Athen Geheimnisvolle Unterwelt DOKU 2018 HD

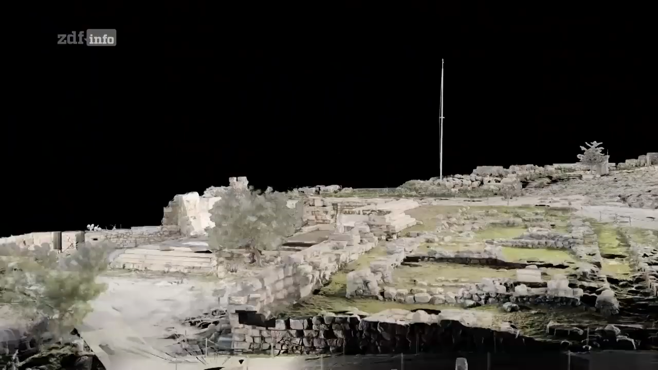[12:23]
Man kann erkennen, wie es von Süden nach Norden abfällt, um mehr als drei Meter. Das wirkt alles sehr beengt. Das Gelände ist also eher schwierig. Wie sieht es mit den geweihten Städten aus?
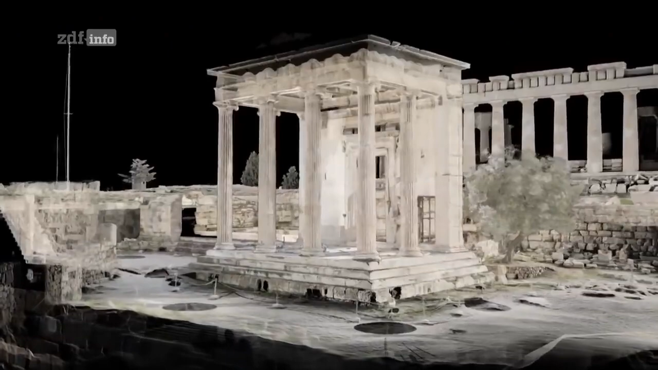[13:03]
Lass uns diese Städte im Zusammenhang mit der Architektur auf ihr betrachten. Es dauert nur Sekunden und der Vorbau erscheint.
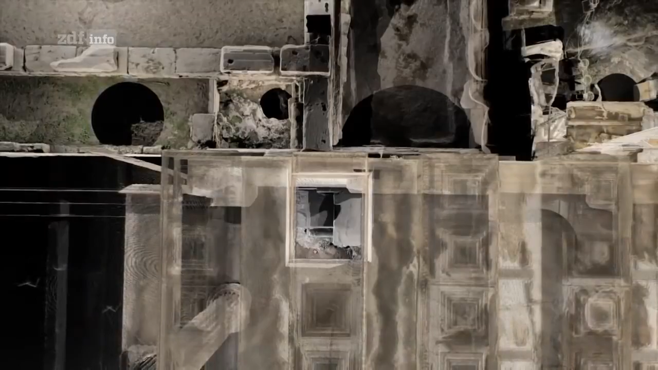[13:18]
Das zeigt, auf was die Athener beim Bau geachtet haben.
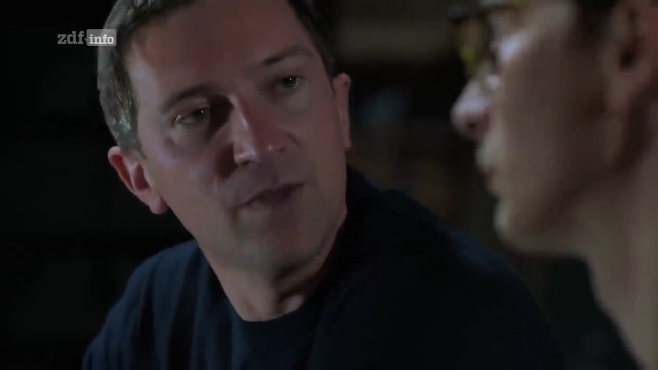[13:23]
Dass es für die allsehenden Götter sichtbar war.
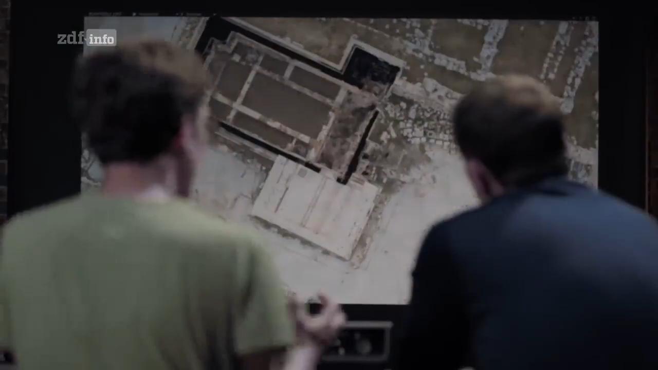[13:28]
Doch der Blick wird unterbrochen von etwas außerhalb des Gebäudes. Vom Olivenbaum. Der Olivenbaum. Den Baum konnte man nicht einfach entfernen.
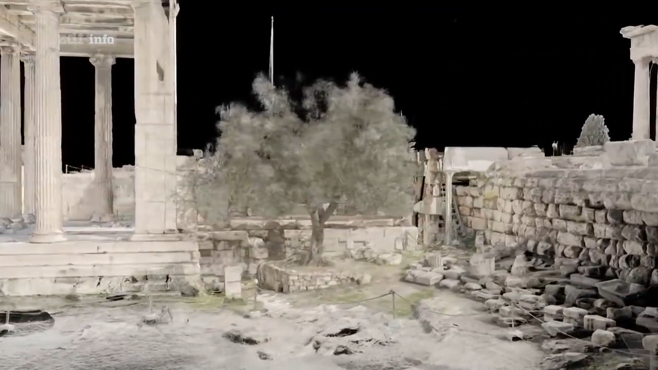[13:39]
Es ist der Olivenbaum der Athene. Wie kommen wir damit klar? Naja, das kriegen wir hin. Der Baum steht unter Schutz. Da legt niemand Hand an.
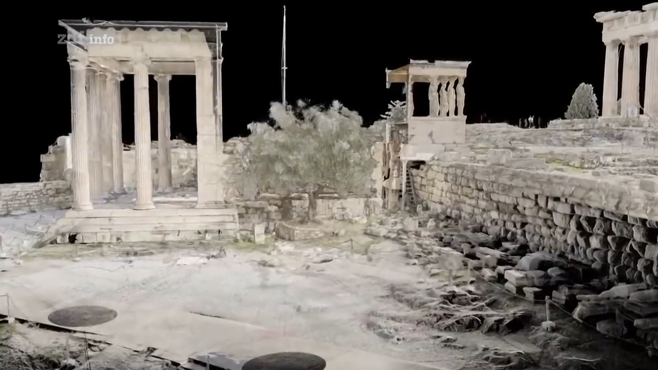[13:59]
Sie liegt etwas oberhalb des Baumes.
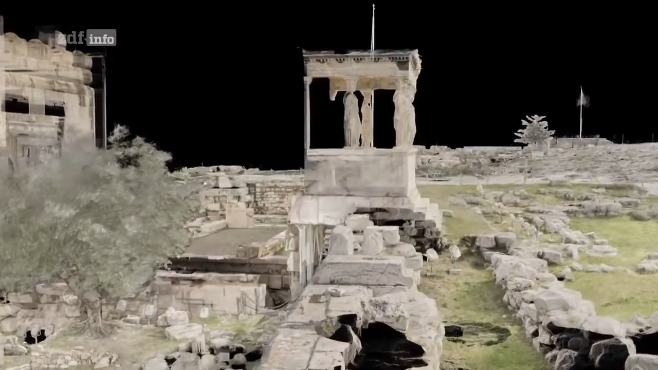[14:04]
Denk an das Grab von Kekrops, dem Ersten. Das gilt es zu respektieren, aber auch zu markieren, sozusagen.
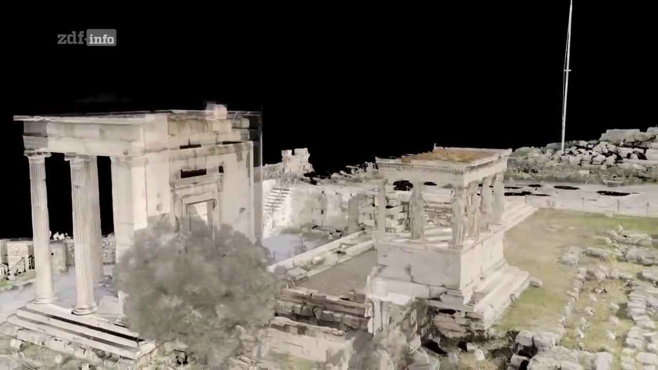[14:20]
Und die heiligen Städten bedingen weitere Einschränkungen.
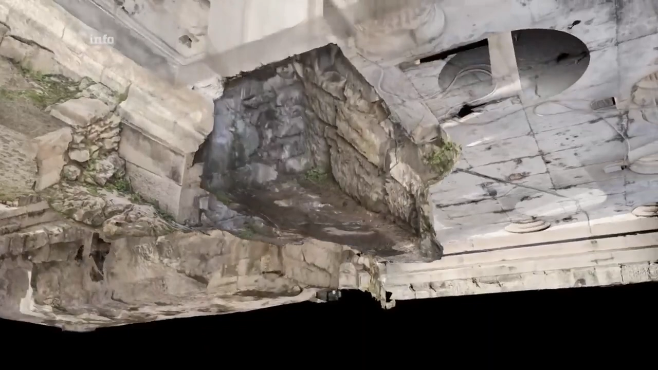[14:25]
Ein Stück Erde, das von den Göttern berührt wurde.
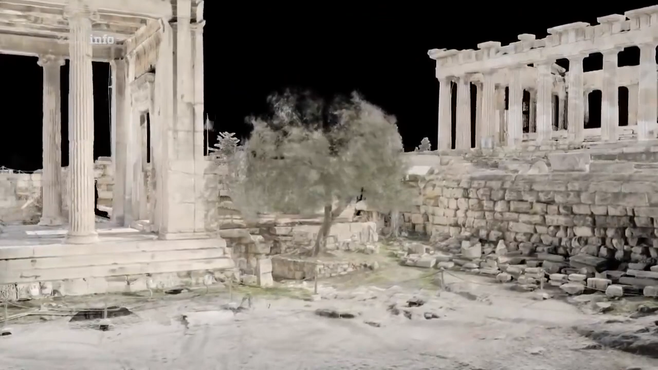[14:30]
Ein Olivenbaum, gepflanzt von Athene.
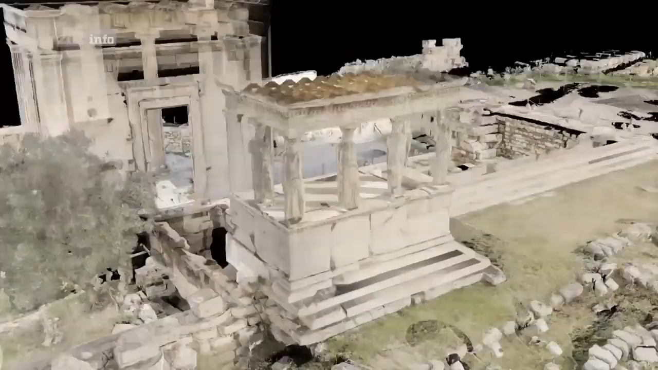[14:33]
Und das Grab des ersten Königs von Athen.
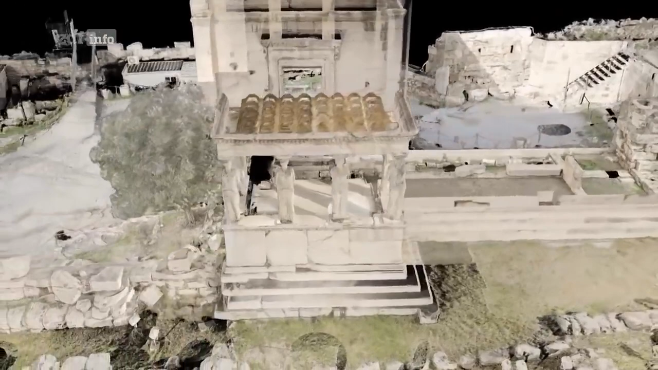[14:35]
Drei geweihte Städten um einen zentralen Tempel,
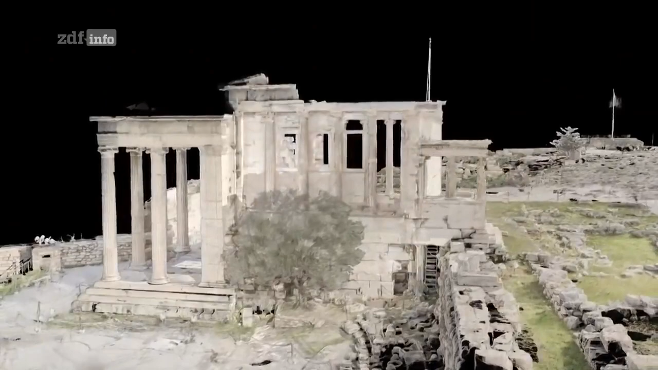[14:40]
in dem sich Schreine und Relikte befinden, die Athene und vielen anderen Göttern gewidmet sind.
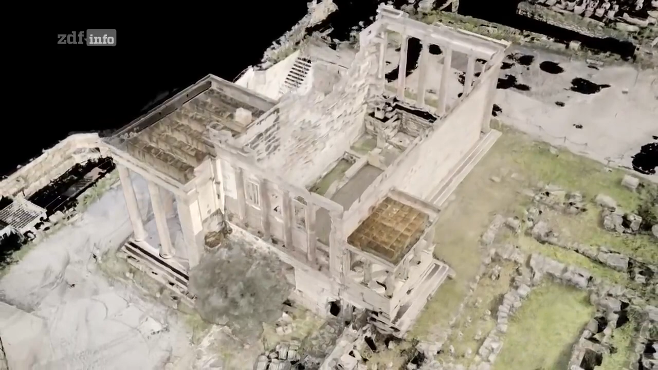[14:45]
Bedenkt man all diese Beschränkungen, dann scheint dieses Bauwerk eine geniale Lösung zu sein.
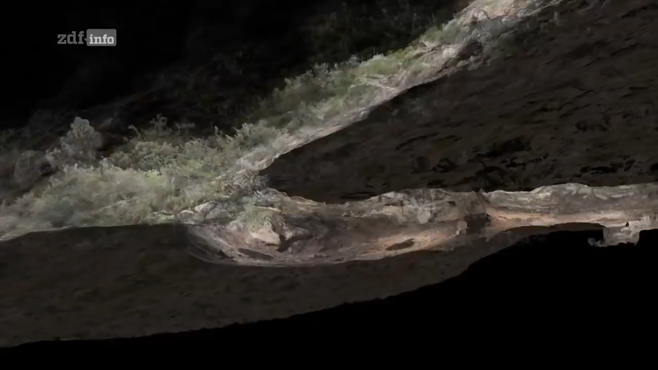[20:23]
Oberirdisch entdecken die Scans auch die Überreste der Anlagen, die das Erz verarbeiteten.
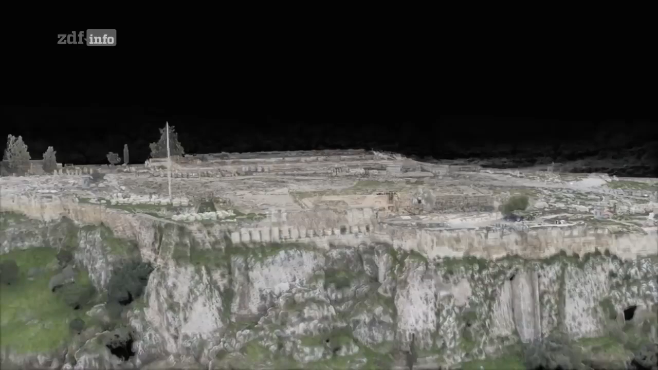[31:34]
Unser 3D-Modell zeigt, wie der glänzende Marmor aus der Pendeli verwendet wurde,
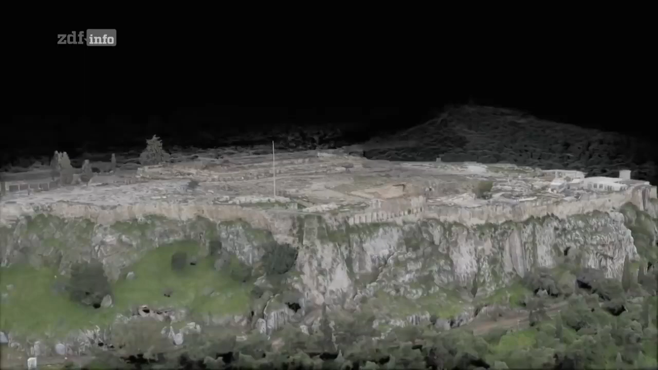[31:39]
um auf den Ruinen der Akropolis neue Bauwerke zu errichten.
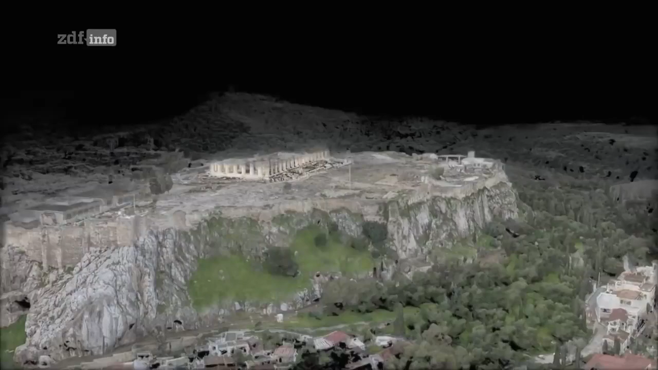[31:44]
Die prachtvollsten davon sind wohl der Parthenon, dessen Bau 447 v.
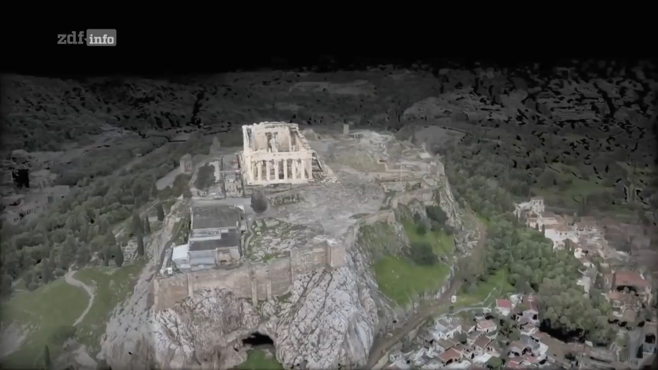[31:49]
Chr. begann, die Propyläen, der Tempel der Athenanieke und natürlich das Erechtheon.